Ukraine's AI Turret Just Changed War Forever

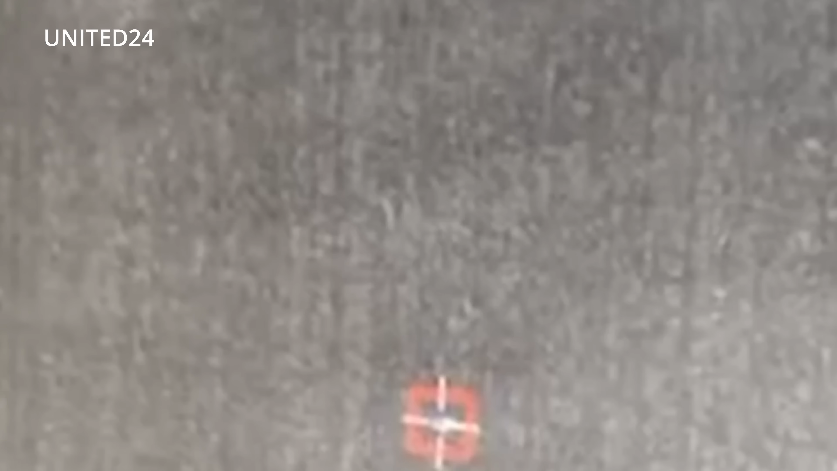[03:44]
Stacking autonomous guns where missiles would have gone.
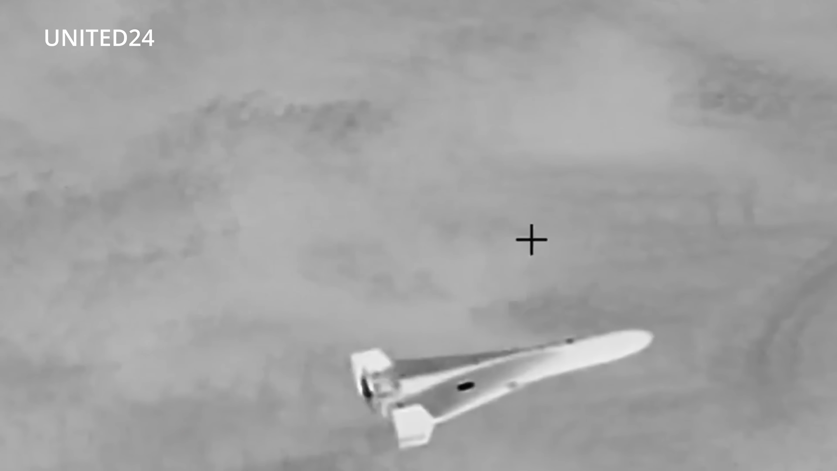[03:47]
It's an army of AI turrets standing guard and watching the sky for the price of a handful of interceptor missiles.
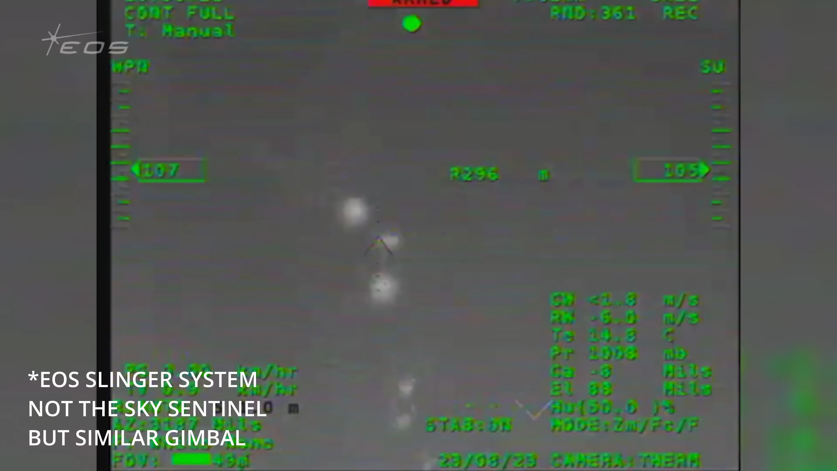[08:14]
allowing the AI to spot drones at a distance even in low light or poor weather.
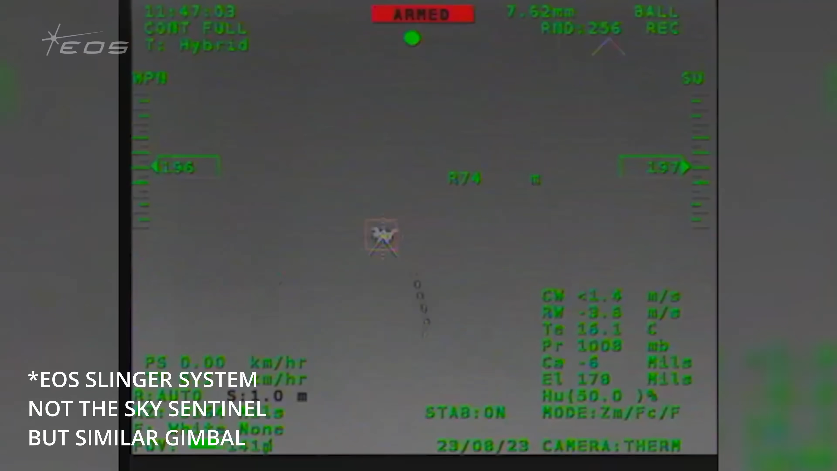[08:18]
Think of it as giving the system its own pair of radar eyes, tuned for speed and accuracy.
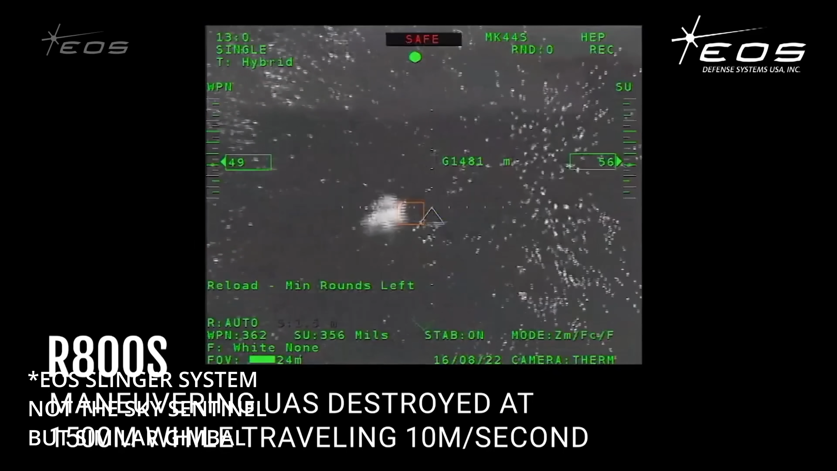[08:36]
It logs onto the drone's flight path, constantly recalculating velocity and heading dozens of times per second.